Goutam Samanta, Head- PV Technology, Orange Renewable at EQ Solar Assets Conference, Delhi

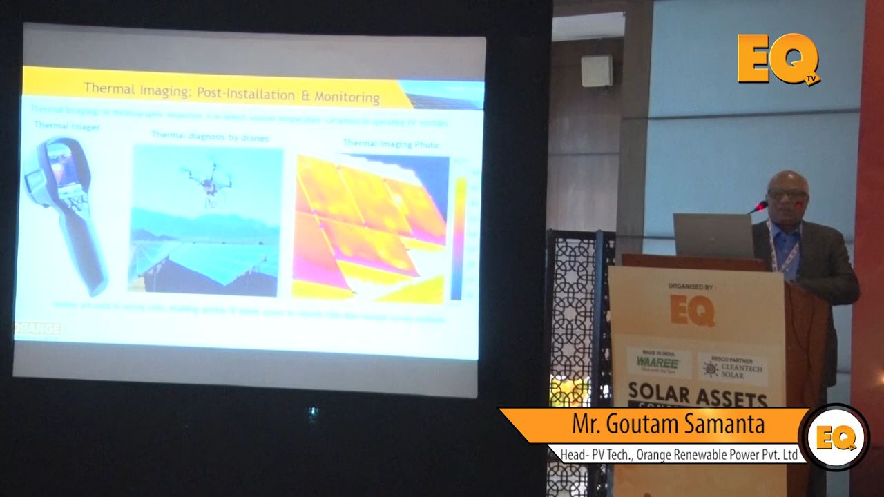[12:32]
then another is that's very very popular nowadays is a thermal imaging the post installations you know you have to see that if there is a generation loss you know so you can appoint a third party you know there are several companies has come up you know particularly uh in india there are two companies but we are also talking some of the german companies to take the help you know if there is a kind of a you know peer is not achieving
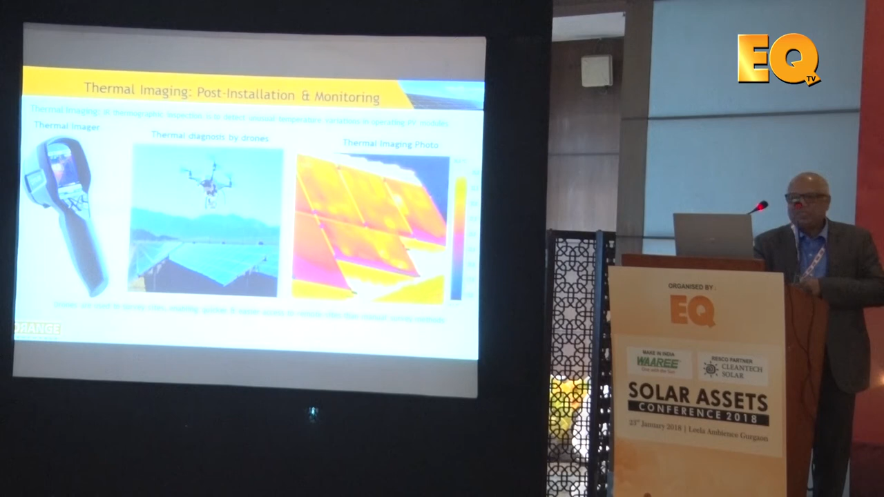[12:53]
in a level like what we're designed by the pvcs so you can have a thermal imaging on that you know now drone based aerial inspections is also uh coming to be a popular in future because you
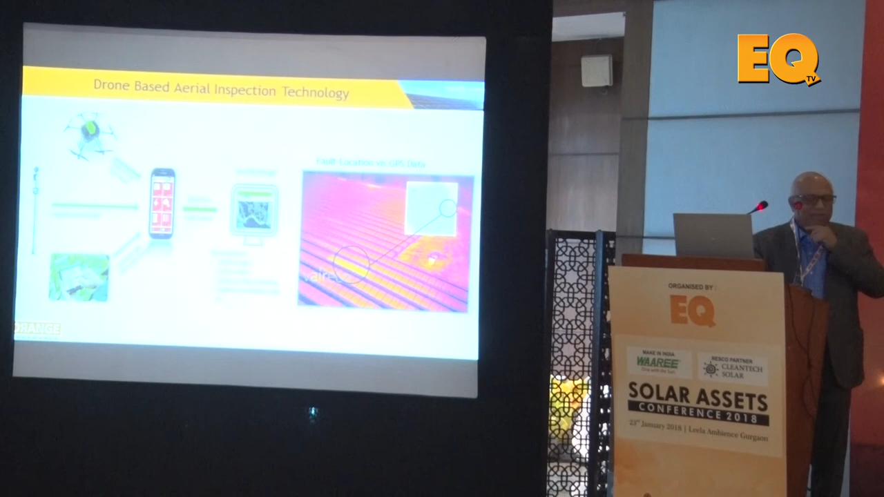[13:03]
can do kind of a 20 megawatt plant maybe in the two days time so therefore it it's very very popular nowadays now this kind of things in a hurry was seeding due to vegetation how it can create a kind of these are the you know the white areas you know so one should not see that how you uh you know openly uh see check that the
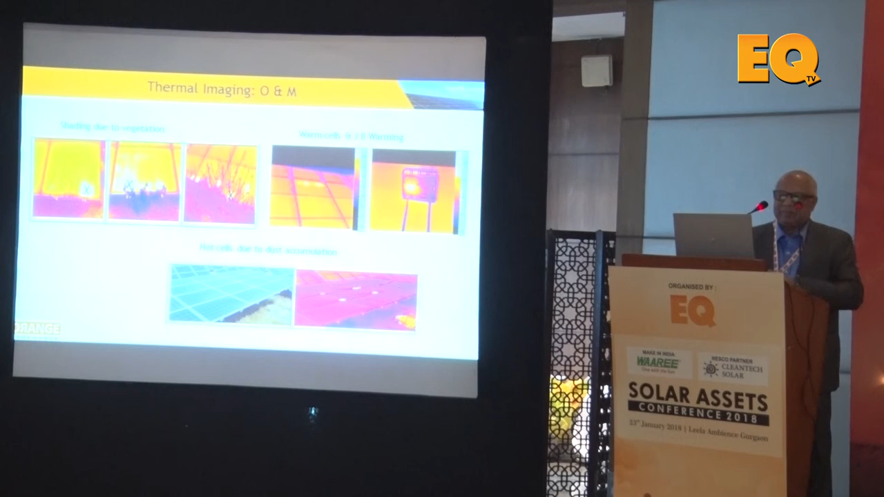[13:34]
vegetations may create this kind of problem but nobody is telling you but through the you know imaging you can check this kind of thing some worm cells and the jb you know the worming also sometimes has happened you know there is some hot cells so this is not as per the desired uh the module that you have expected you know so some hot cells are also may come because of the dust accumulations you know
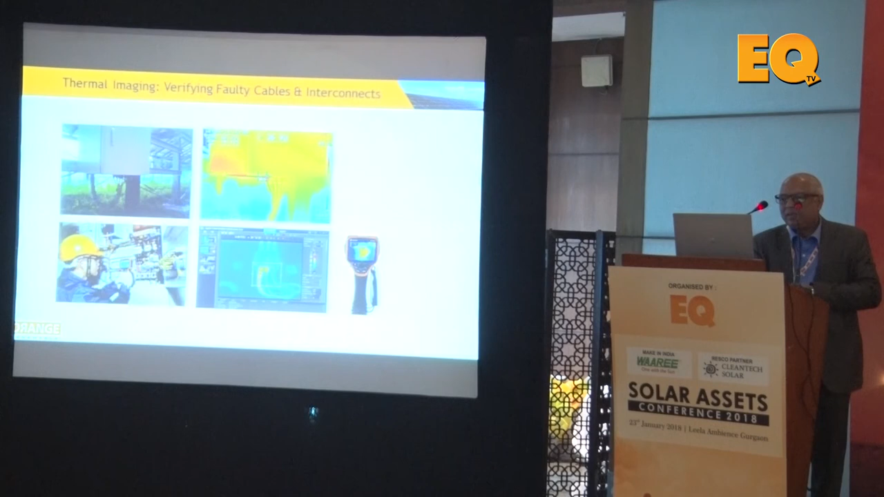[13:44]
so something like thermal imaging you also check your the cable port of the interconnect